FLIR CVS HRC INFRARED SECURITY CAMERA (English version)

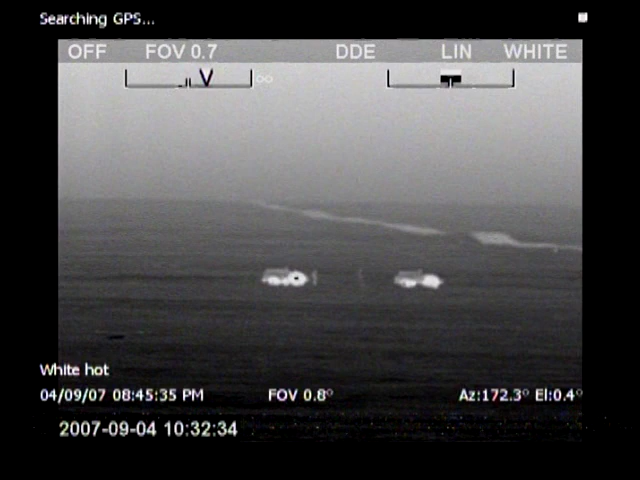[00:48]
thermal imaging cameras are also extremely suited for border surveillance.
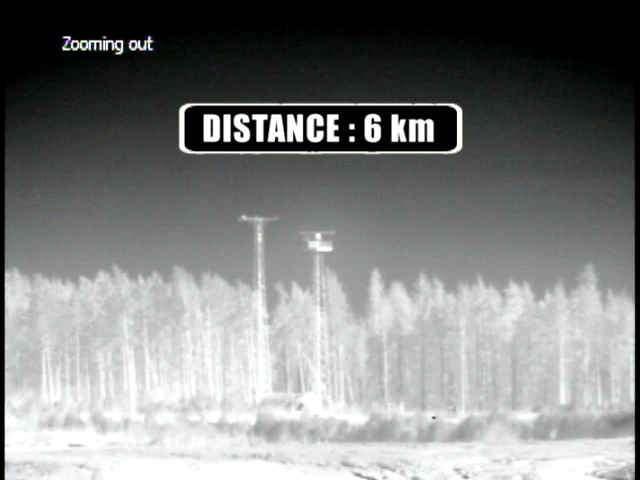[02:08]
The precision fast pan tilt system also allows for easy following of fast moving objects.
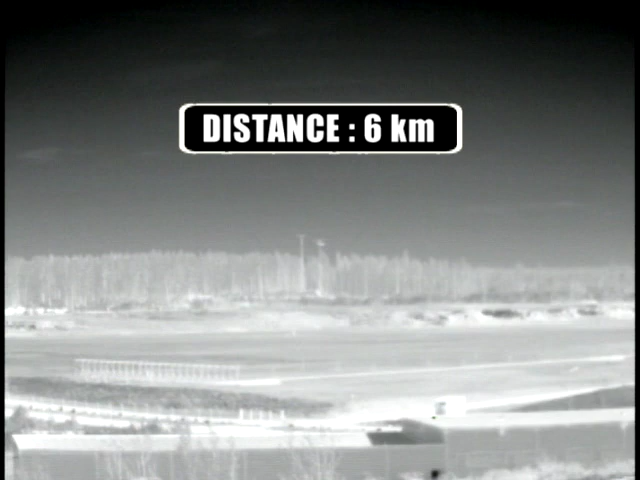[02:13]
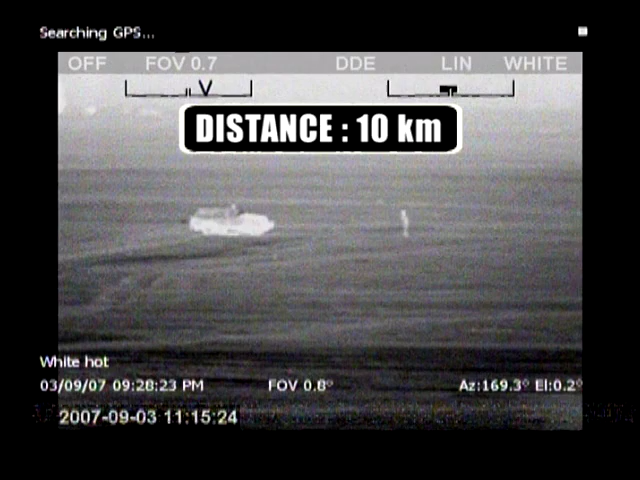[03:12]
The HRC-S is equipped with a continuous zoom lens which zooms from a wide
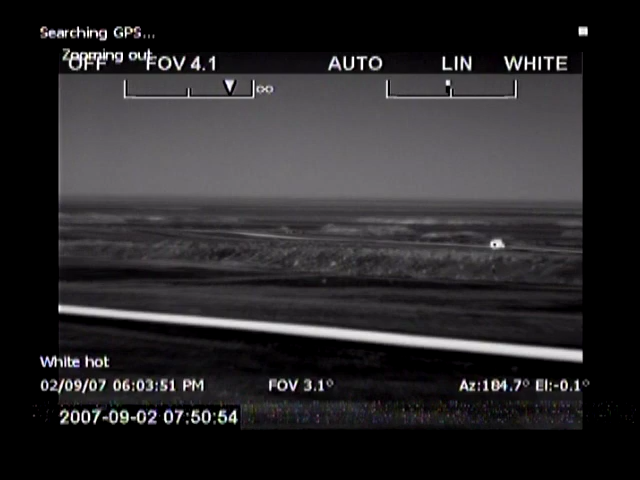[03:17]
14.1 to a narrow 1.1 degree field of view.
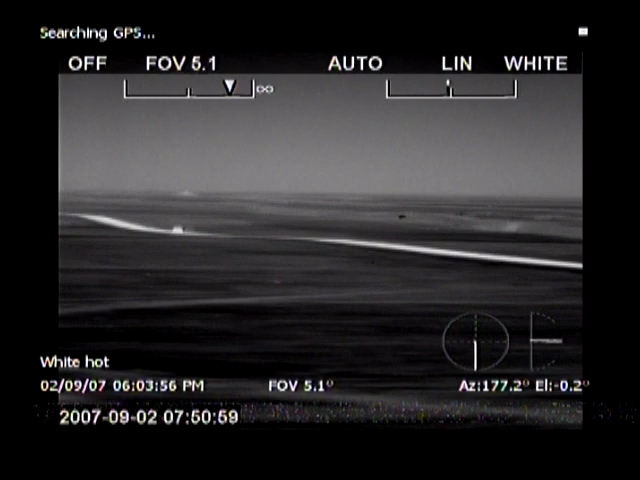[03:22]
For even longer range performance, the user can choose the HRC-U which is equipped with a lens that zooms from a wide 9.4 degrees to a narrow 0.75 degrees field of view.
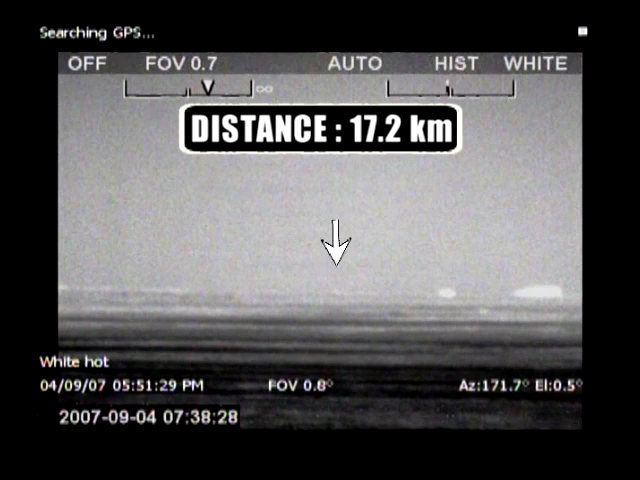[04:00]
Even in the desert where thermal contrast is extremely small, human targets and small cars are detected at a distance of more than 17 kilometers.
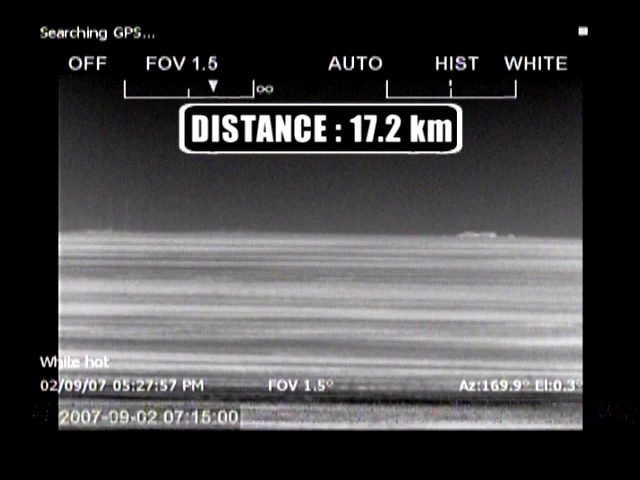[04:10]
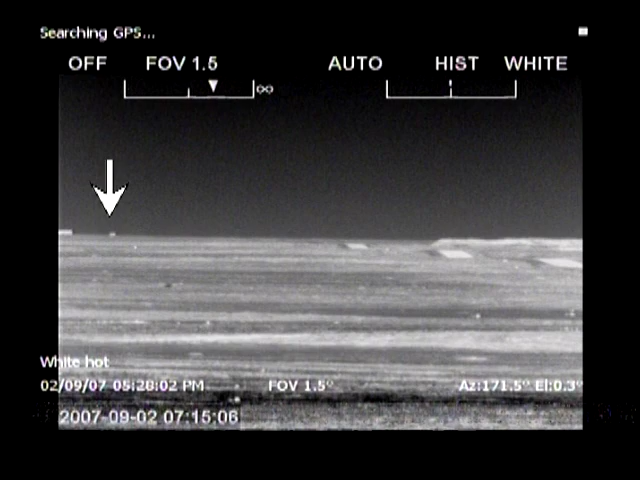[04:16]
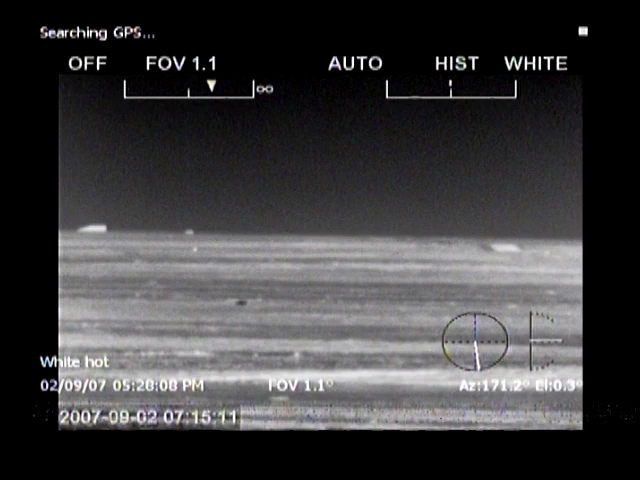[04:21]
At shorter distances, objects can be easily recognized, which means making the distinction between a person, a car, a truck or any other object.
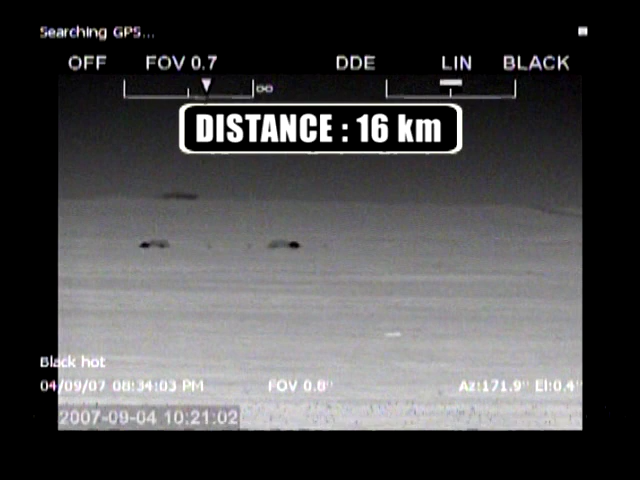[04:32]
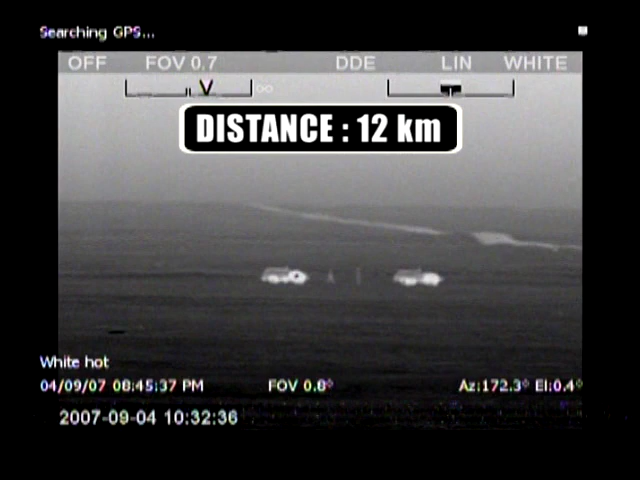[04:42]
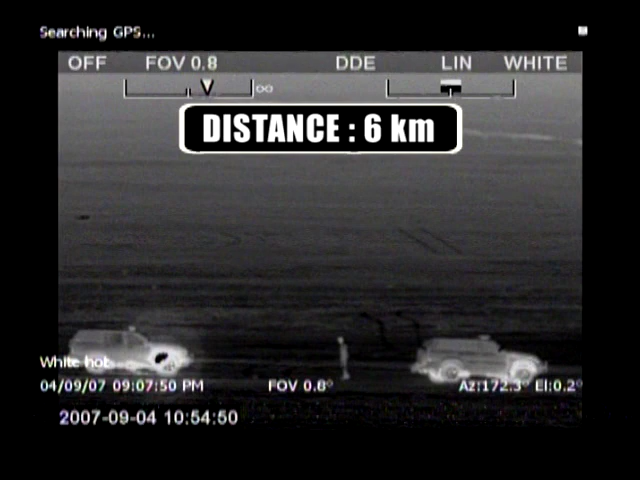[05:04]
With the HRC-U, you can identify a target the size of a human object at no less than 4 kilometers.
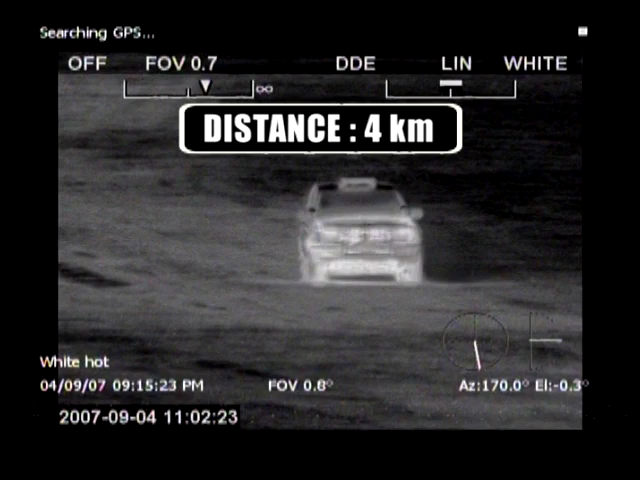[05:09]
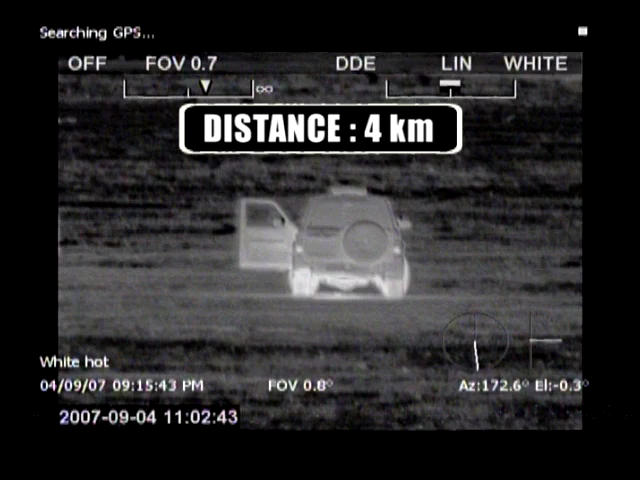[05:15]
Identifying a 2.3 by 2.3 meter object can be done at approximately 9 kilometers away.
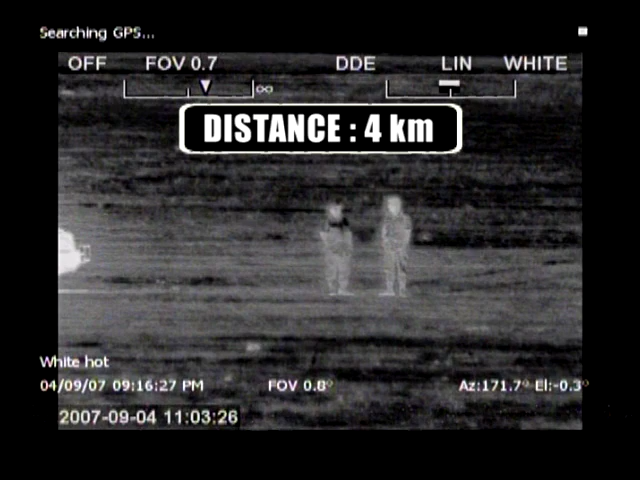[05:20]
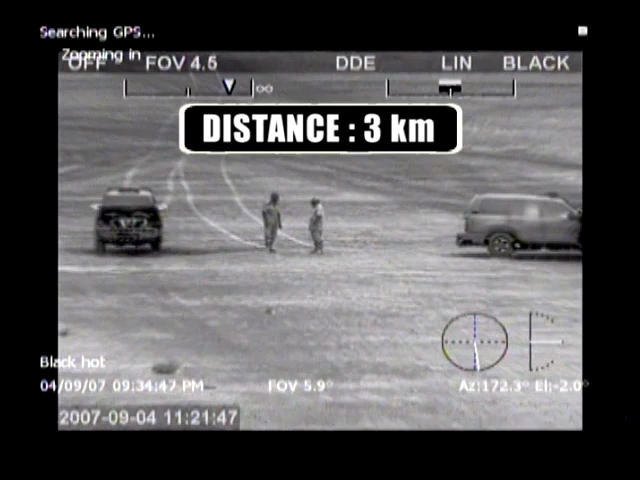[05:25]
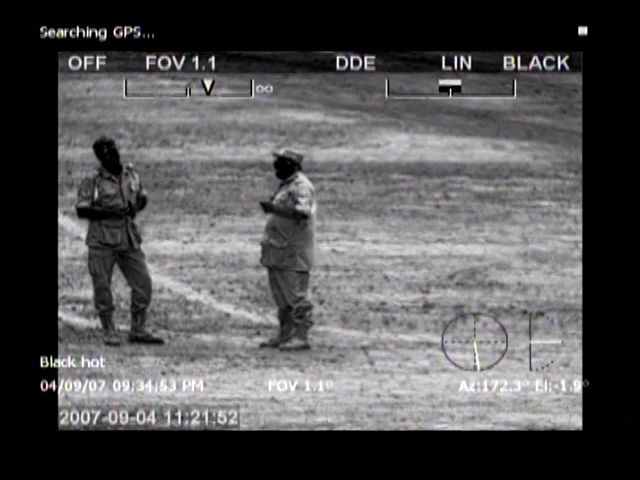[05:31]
The FLIR Systems HRC can not only be used for land border surveillance, it's also extremely suited for coastal surveillance.